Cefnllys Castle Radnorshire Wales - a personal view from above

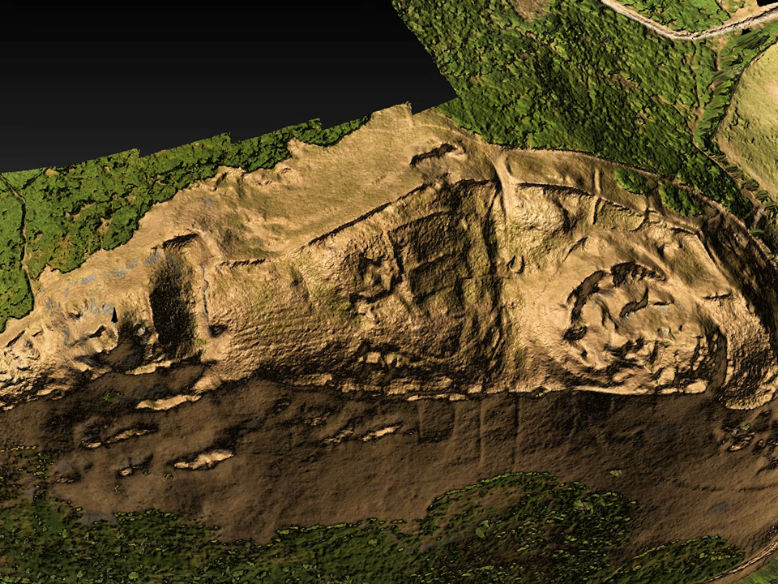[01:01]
Rotating the model shows the main features.
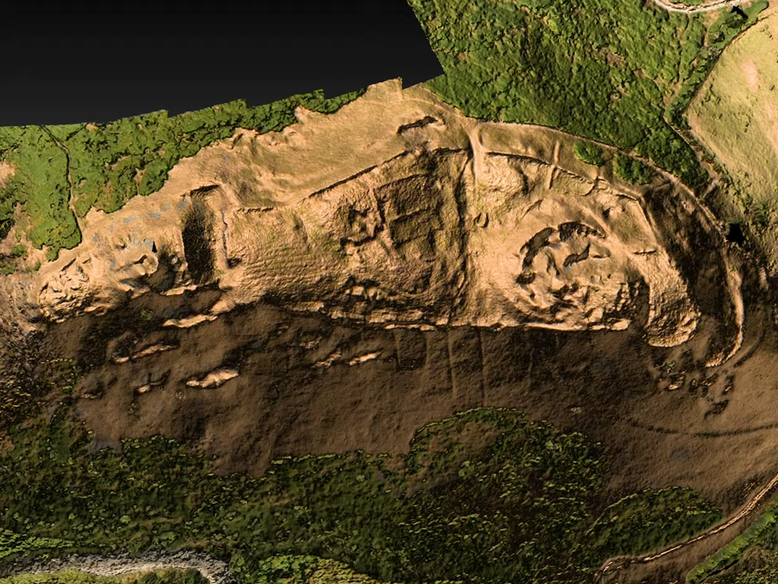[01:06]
A castle at either end, both originally made of stone,
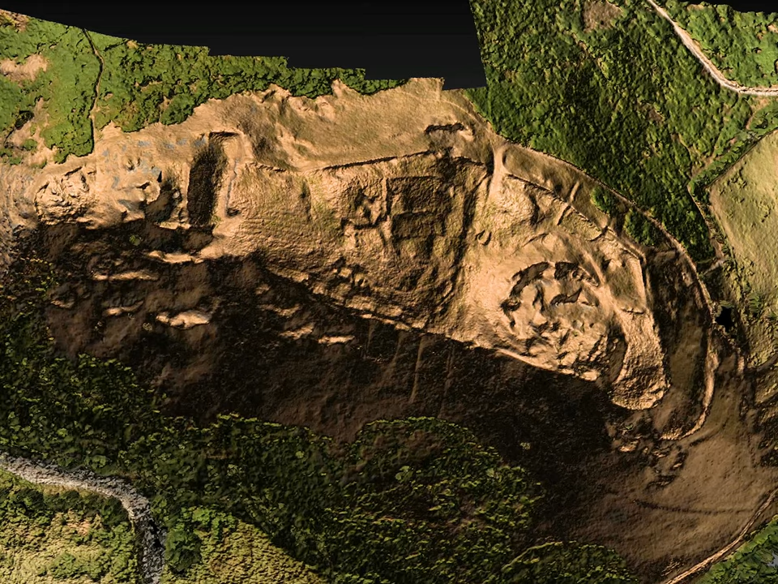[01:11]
with areas of ploughing, field boundaries, and many platforms where once stood huts or buildings.
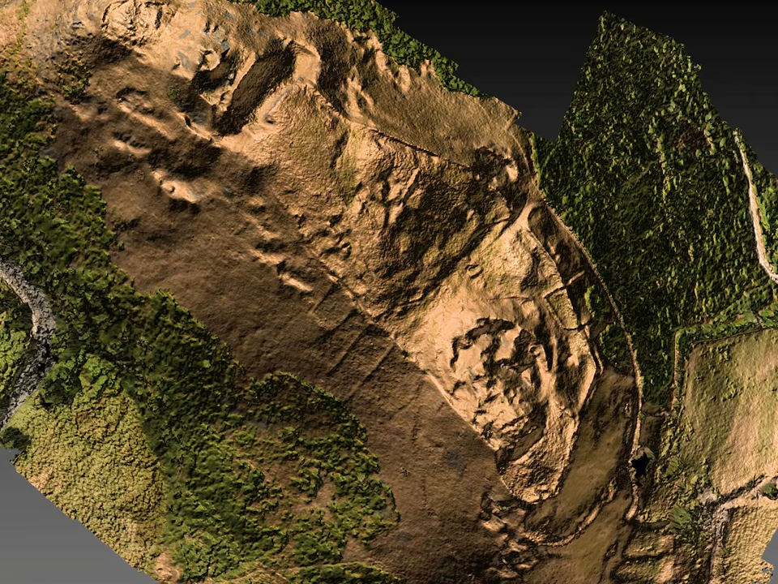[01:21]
A bank, which may have prehistoric origins, surrounds the hilltop. The steep sides of the site make it a formidable defensive location.
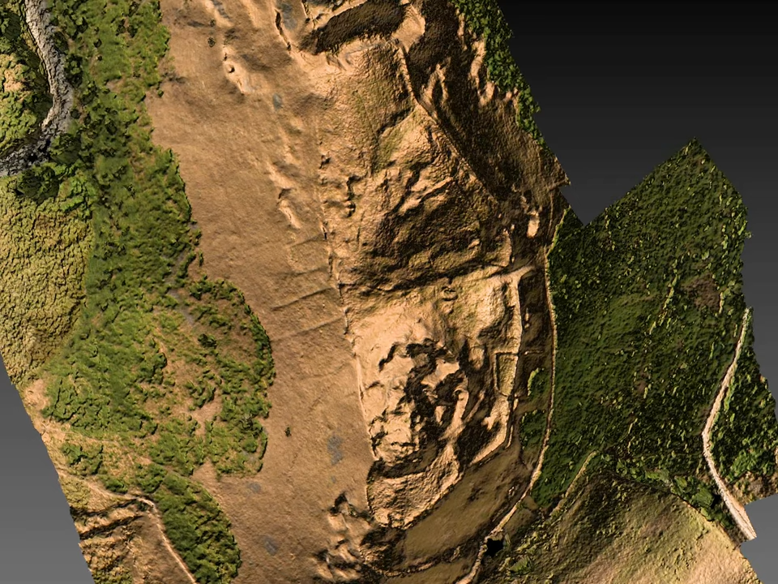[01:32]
Deliberate destruction, quarrying the castles for their stone, and the passage of centuries have reduced the castles to grass-covered heaps of rubble.
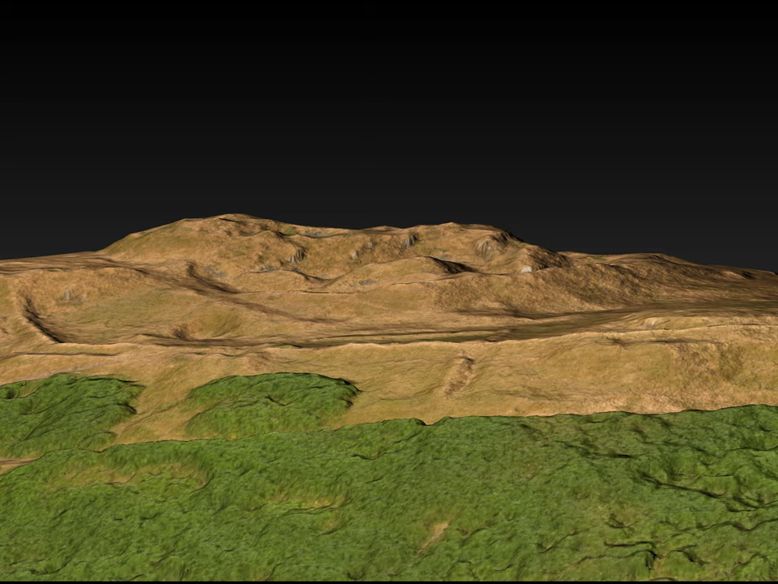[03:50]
From the west, the successive lines of defence can be seen. The outer curtain wall, the possible inner curtain wall, what may be termed the citadel, and finally the keep. The possible inner curtain wall is on a line with the bailey to which it once may have joined.
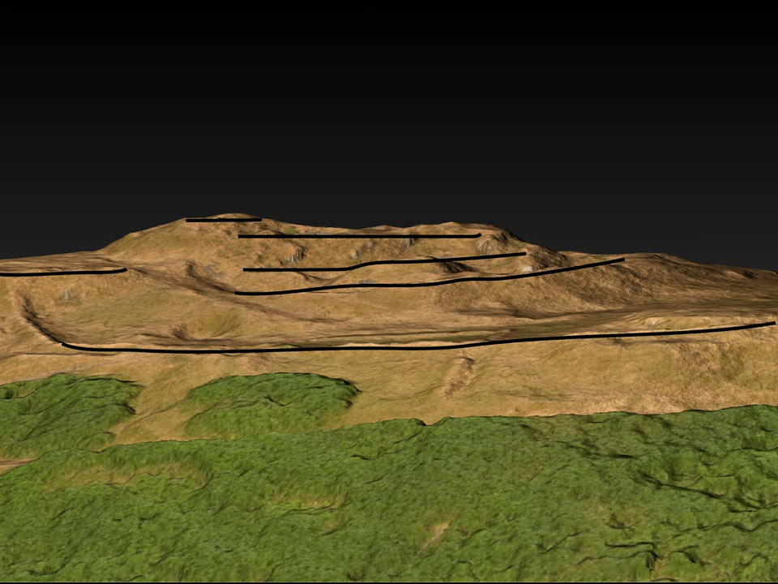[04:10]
These features and many others can be appreciated more fully as the digital model rotates.